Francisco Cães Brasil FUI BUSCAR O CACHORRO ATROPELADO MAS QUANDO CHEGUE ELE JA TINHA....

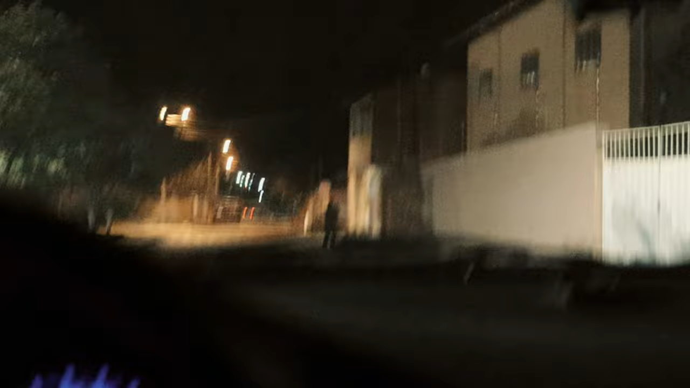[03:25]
Falar disse que foi e que perto da praça, não tá a quadra. Os meninos ali não viu e eu também não tô vendo. Aí mais cachorro, ó.
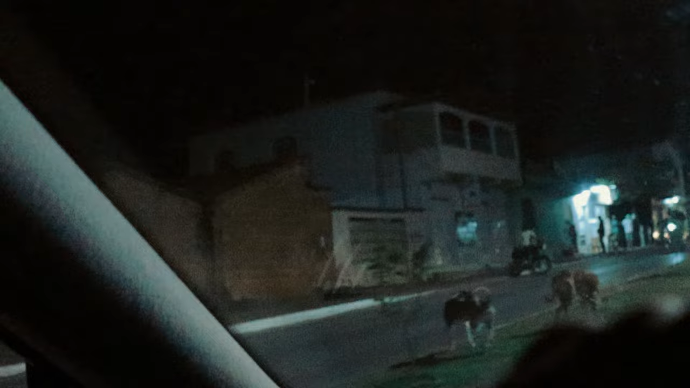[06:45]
Eu tô mais aliviado, entendeu? Eu tô mais aliviado. Porque... Tá vendo aí os quebra-mola? Nós só tem muito quebra-mola, mano. O pessoal reduz o quebra-mola, mano.
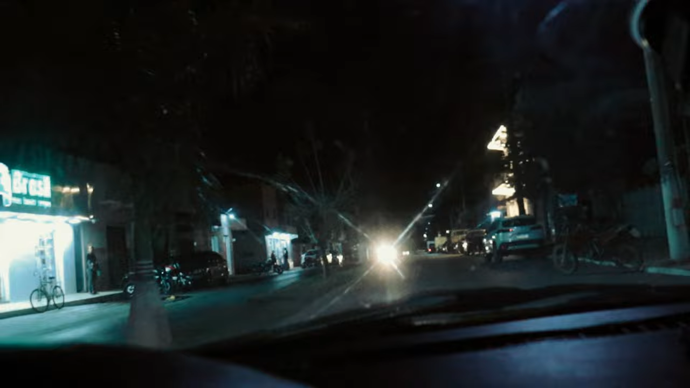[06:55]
Tem que reduzir, irmãos. Tem gente que passa no quebra-mola e a mesma coisa não tem nada. E tá vendo aqui os canteiros é pintado com as verdes. É tipo um verde. Às vezes não dá pra enxergar o canteiro direito quando bate um farol. É bom mesmo pintar aí de branco, né?
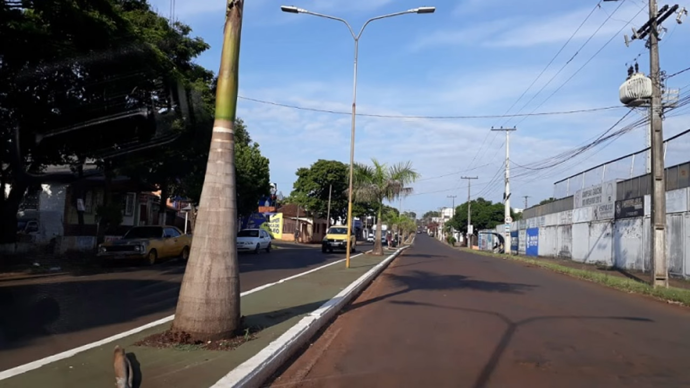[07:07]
Então, pessoal, se for pintar isso aí, ó. Dá preferência em não pintar de verde. Porque de noite aí, verde, esse negócio não dá muito certo, não.
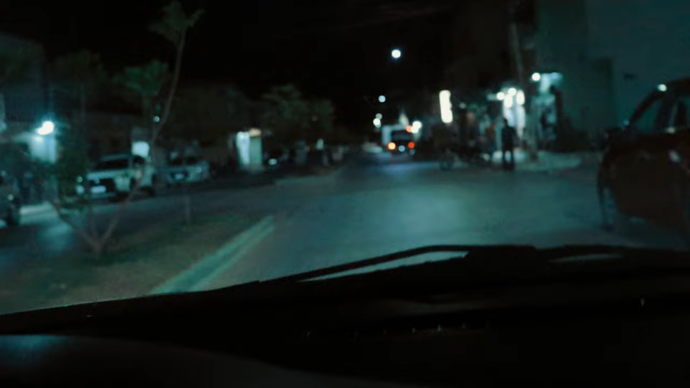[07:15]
Né? Bora ter na frente ali pra vocês verem um pouco. Ver se nós vermos mais uns cachorros aqui. Porque aqui tem bastante, viu, gente? Tem bastante. Olha aí, ó. Olha o chino, ó. Olha lá, ó. Olha aí.
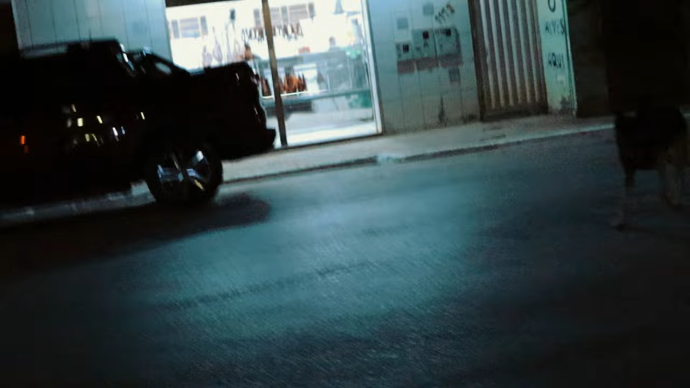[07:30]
Viu? Tem demais.
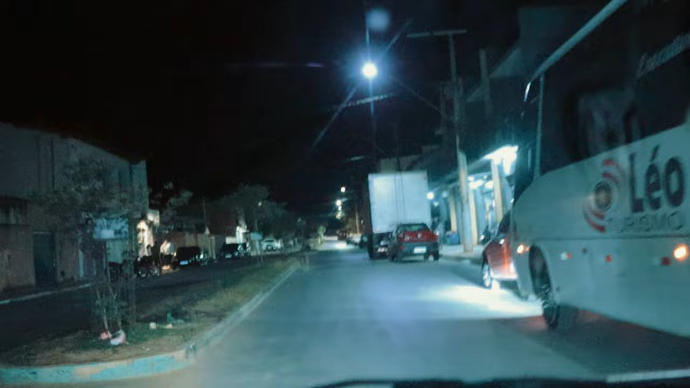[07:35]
Eles já estavam correndo. Olha mais outro aí, ó.
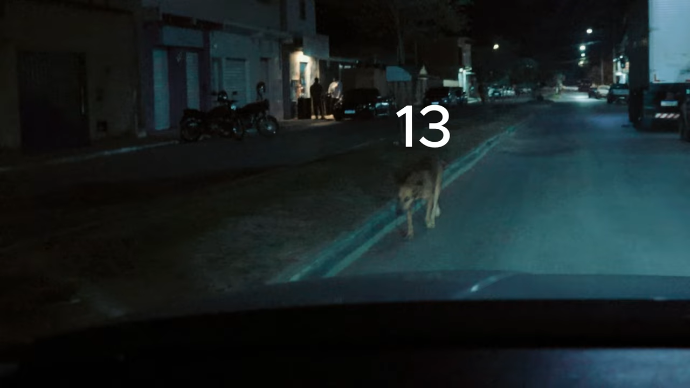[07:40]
Olha. Antes eles andavam muito aqui em cima, entendeu? Aí pegaram e colocaram grama. Aí eles quase não andam aí. Aí mais de tanto. Olha o tanto. Olha a quantidade, ó.
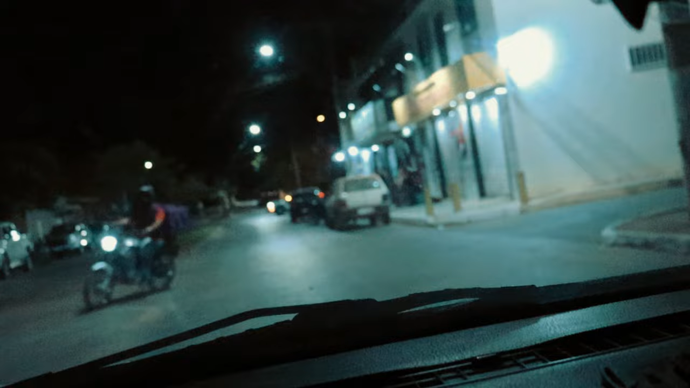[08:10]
Mais ali deitado, ó. Mais ali deitado. Mais um preto. Olha lá o outro passando na frente, ó.
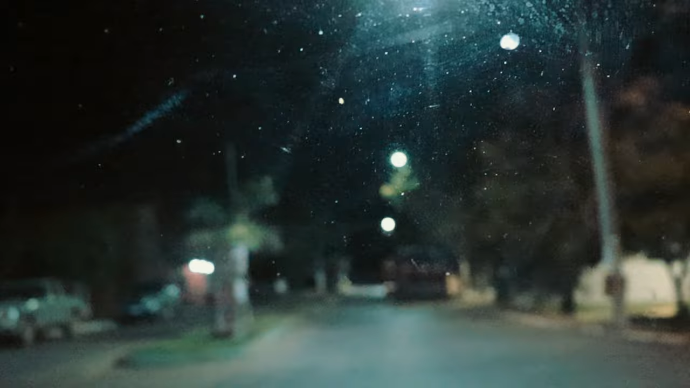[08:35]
Mas é muito cachorro, né? Aqui na frente aqui, tá interditado ali.
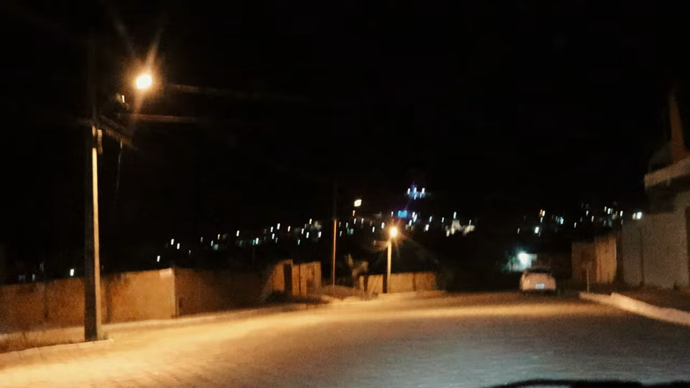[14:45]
Né? Olha a cidade daqui olhando pra lá como que é bonito. A gente olhando, olha lá. Legal, ó. Ó, da hora, né?
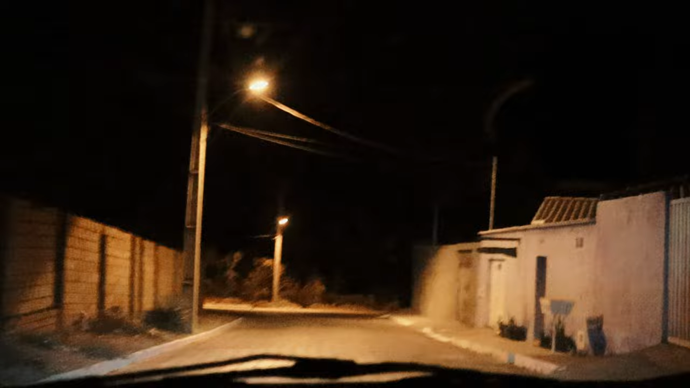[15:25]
Tô uma menina sentada no escuro ali sozinha, bicho. Olha lá no retrovisor.
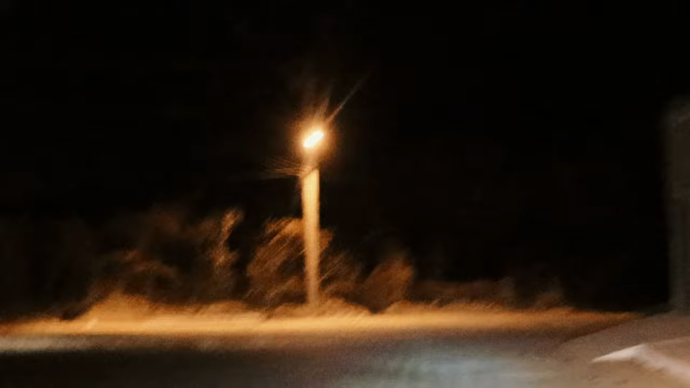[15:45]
Faz isso não, fia. Oxe, nossa. Tá doido. Olha o outro. Vamos na manha, vamos na manha.
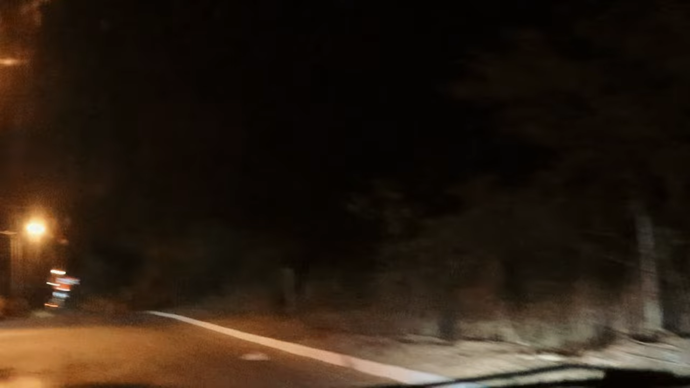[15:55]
Menino, trem aqui. Pô, vira ali tão correndo que vai parar do outro lado. Se alguém entrar naquele bico ali...
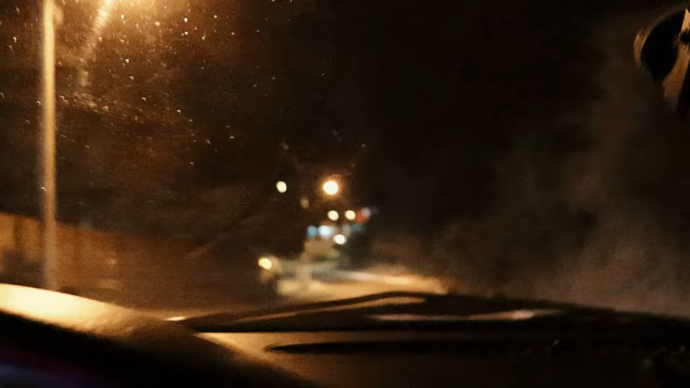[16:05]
É... Sou muito a favor de quebra-mola não, mas ali tá precisando, viu, do quebra-mola. Dá uma molhando as graninhas.
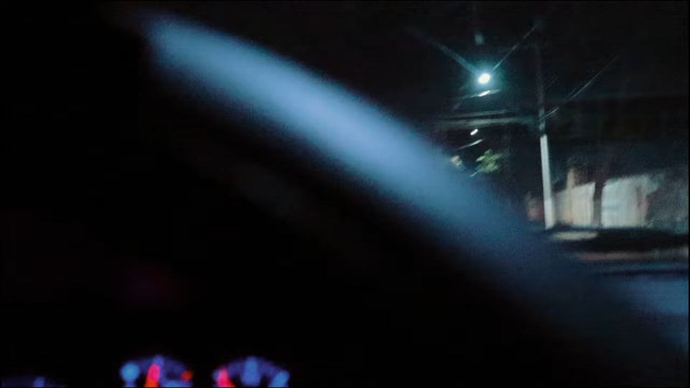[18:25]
Pra que essa pressa demais? Peguei outro sinal fechado. Então, pessoal, é isso. Eu vou passar ali um pouquinho pra ver se a gente vê alguns que fica ali, que o pessoal tá soltando muito naquela praça. Uma praça que tem ali em cima, né? E também eu tô aproveitando pra testar também a qualidade dessa câmera à noite. Não sei se a qualidade ficou boa, né?
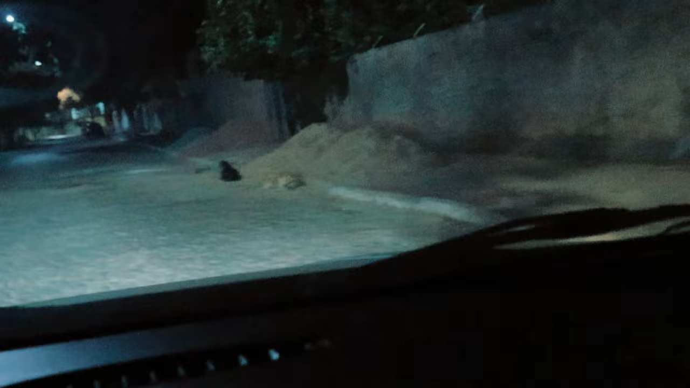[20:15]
Tá vendo? Cachorro amarelo deitado em areia.